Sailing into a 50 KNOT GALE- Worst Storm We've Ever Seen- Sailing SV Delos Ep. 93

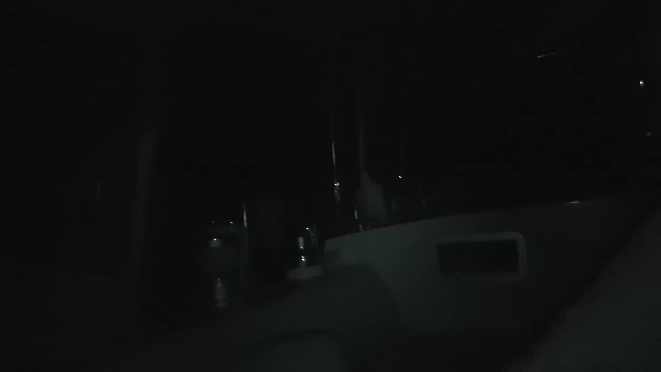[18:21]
Yeah. It definitely slowed us down a little bit. Okay. I'm not sure moving as much. Whoa! Hello. Hello.
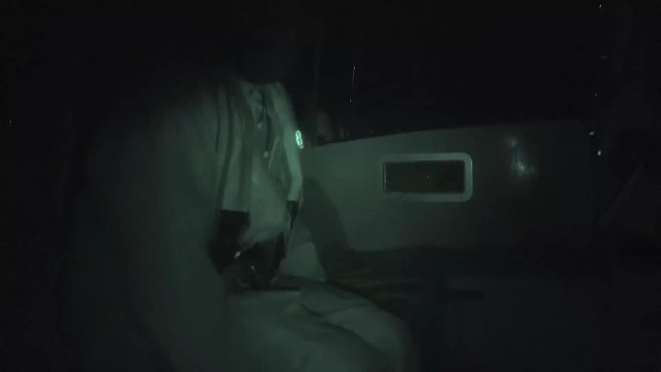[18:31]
And what do you guys think? It is a wild ride out here. We took two massive waves over the side of the beam that just crashed into the cockpit.
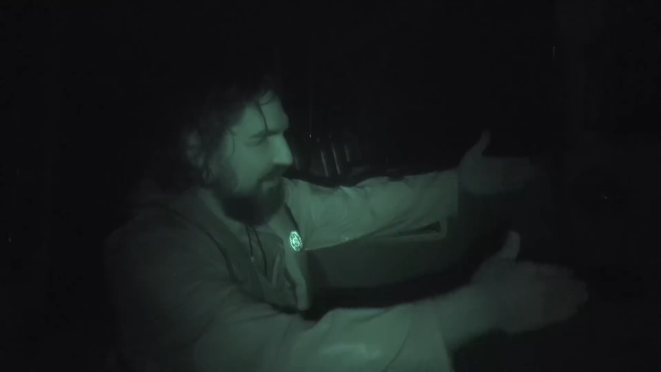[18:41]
You can see him coming, and then all of a sudden just fills this whole thing with water. I've never seen that before. Yeah, it's pretty gnarly.